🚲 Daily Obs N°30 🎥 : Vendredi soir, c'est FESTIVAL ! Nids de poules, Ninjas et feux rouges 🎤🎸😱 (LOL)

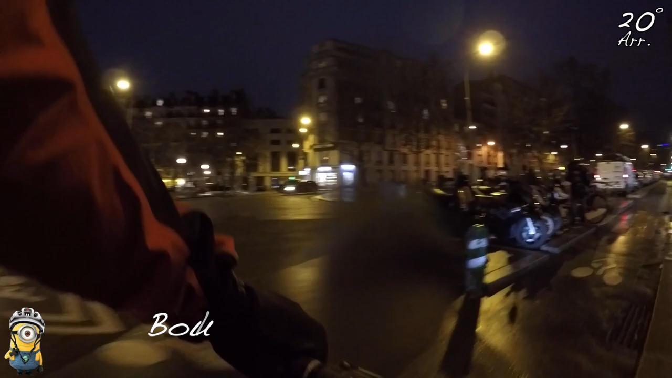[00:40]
Voilà. Salut toi, tu vas bien? Ben voilà, c'est vendredi soir. J'ai mes 130 km de vélo taf de la semaine dans les pattes.
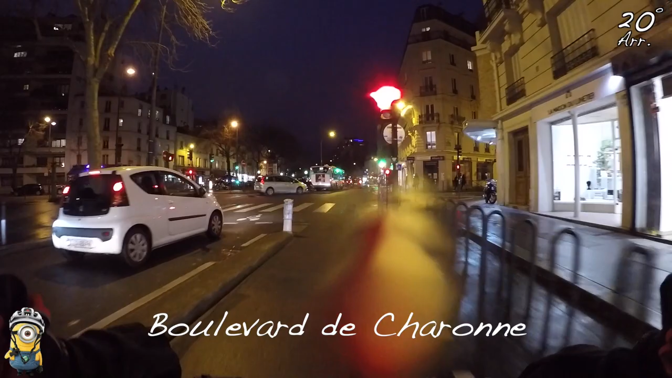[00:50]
J'ai pas envie de me fatiguer à me rendre à la musique, à rouler comme un goreux. J'y suis allé très paisiblement. D'abord, il faisait très doux, donc pas envie de transpirer ni rien. Attention!
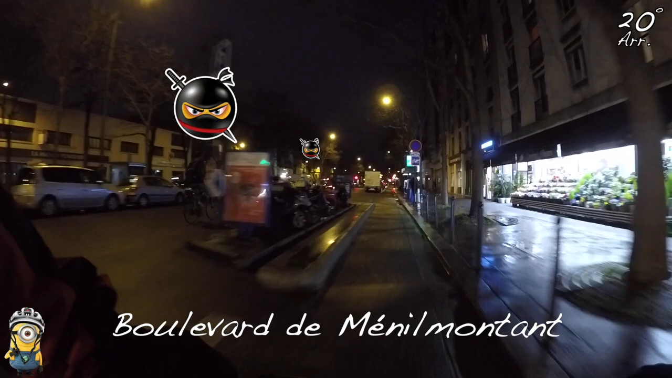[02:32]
Là, je pense que le feu rouge là-bas, il va éclater. Hein. J'ai donc investi dans l'emoji ninja, le héros de l'obscurité. Je tiens à dire, j'ai un panneau pour passer. Hein. Celui qui est capable de rouler, vêtu de noir, sur un vélo noir, dans le noir, et sans aucun éclairage. Là aussi, j'en ai un, mais il a été arraché, mais il reste le socle. Donc, je suis en paix avec moi-même. Comment font-ils pour survivre? Je pose la question. En Lyon, ça monte. C'est fascinant d'inconscience quand même par moment.
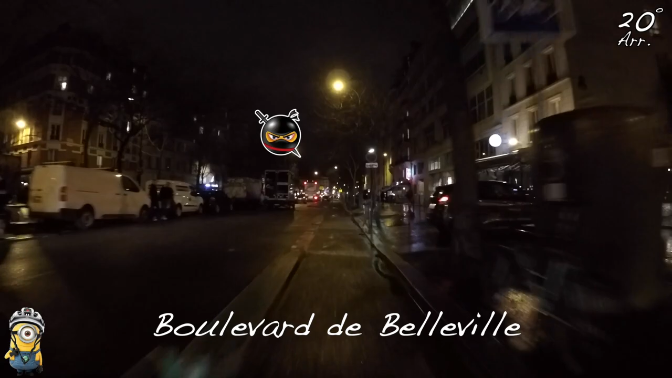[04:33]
Ouais, ouais, le clignotant fonctionne bien, hein, les feux stop aussi, mais alors, les phares, ils sont éteints. Vendredi, sweet vendredi. Le paroxysme du n'importe quoi envahit la chaussée parisienne, c'est le cloaque habituel. Autant ça roule bien, hein, c'est fluide quand même, c'est pas complètement embouteillé.
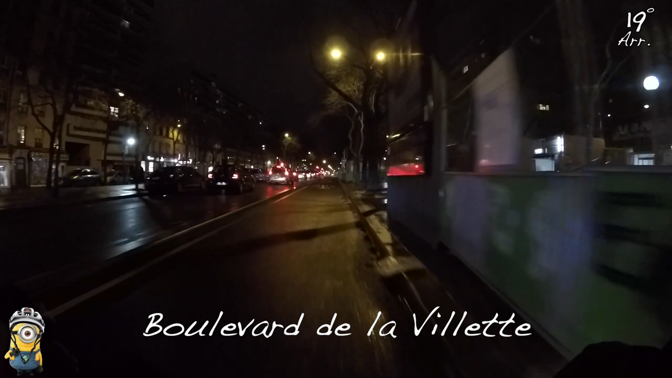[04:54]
Donc le but du jeu là, c'est de pas transpirer, mais surtout pas. Ah tiens, bon bah vas-y, hein. Fais-toi plaisir. Aïe.
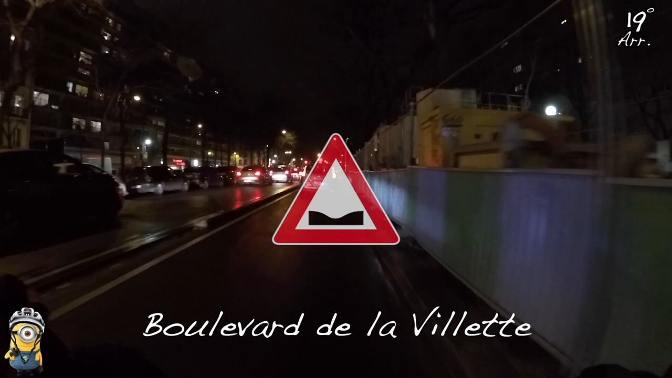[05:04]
C'est vraiment Nidpool City là, Paris en ce moment. Ah, oh, regarde-moi, c'est là partout. C'est tragique. Oh, regarde la taille du truc. Oh là là. On va vraiment être réveillé. Hein. Allez, c'est vert.
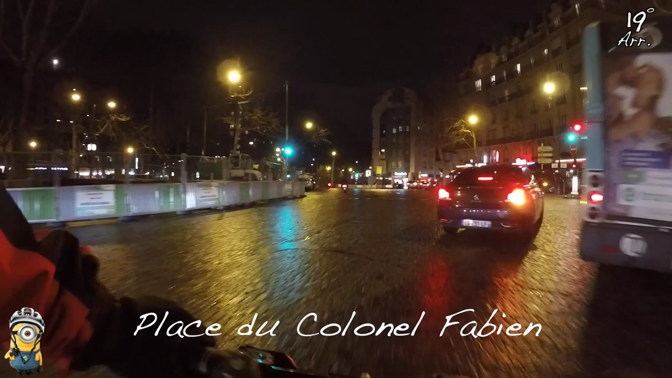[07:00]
Et puis parfois, c'est les piétons qui s'engagent alors que le petit bonhomme est déjà rouge et qui prennent tout leur temps. Il l'a rouspété parce que lui a attendu son feu vert et puis elle a traversé le peinard, elle a commencé au rouge et elle a fini au rouge écarlate. Et attention! Alors, j'aime pas trop cette piste-là. Oh, dis donc, c'est route barrée. Alors, il va faire comment?
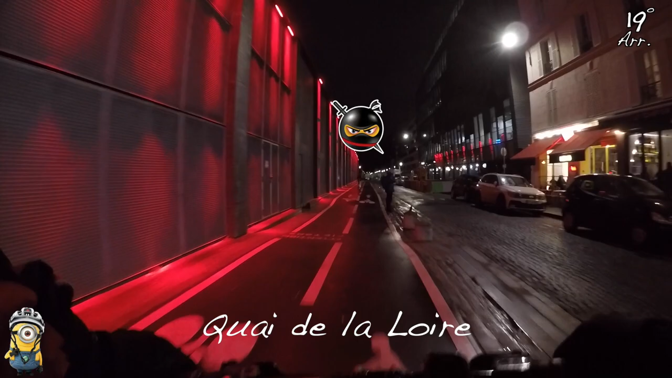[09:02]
Il y en a du cycliste, hein, de toutes les couleurs et de tous les éclairages. Vas-y, lumière. Oh non, je ne peux pas passer à vélocipède. Oh bah dis donc. Alors c'est pas tout à fait sympathique. Ah, il y a une piste de délestage, dis donc, t'aimes ça? Génial. Alors ça, c'est beau le progrès. Bon, dis donc, Paris 19, merci.
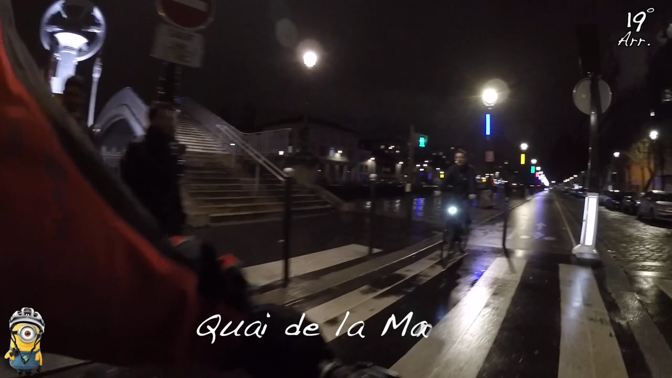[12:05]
Donc une piste comme ça, c'est un travail beaucoup plus léger et au passage beaucoup moins onéreux. Enfin, un mètre de piste cyclable, ça coûte infiniment moins cher qu'un mètre de route, tout simplement parce qu'il n'y a pas du tout le même ouvrage en profondeur. Malheureusement, ça vieillit mal, surtout a fortiori,
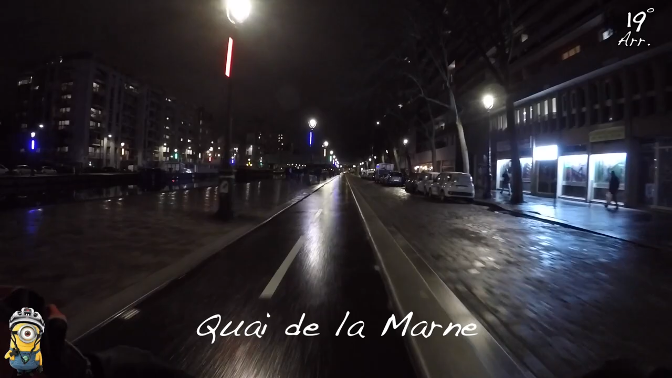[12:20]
si justement, il y a des véhicules motorisés qui viennent soit circuler, soit se garer dessus. Là, ça défonce tout. C'est pas fait pour ça, tout simplement. Avec un VTT ou tout suspendu ou un fat bike, je dis pas, c'est rigolo, hein.